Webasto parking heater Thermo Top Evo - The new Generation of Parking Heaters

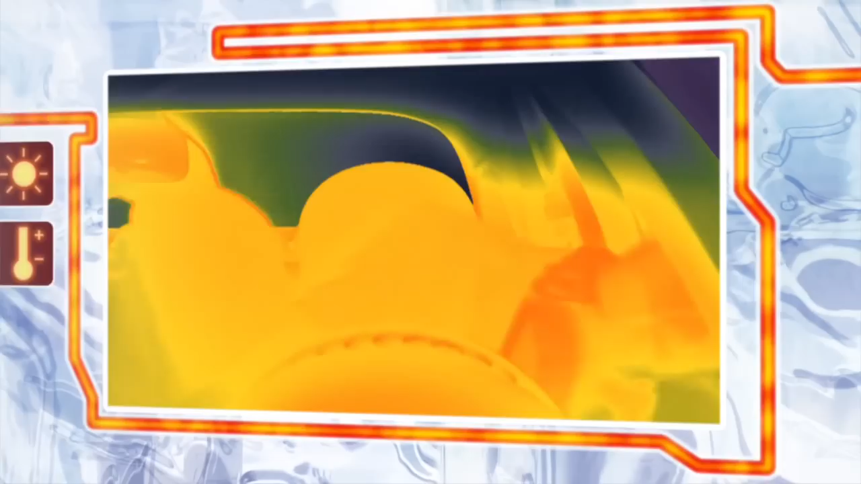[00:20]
Additional benefits increase safety, thanks to an ice-free windscreen when you start your journey.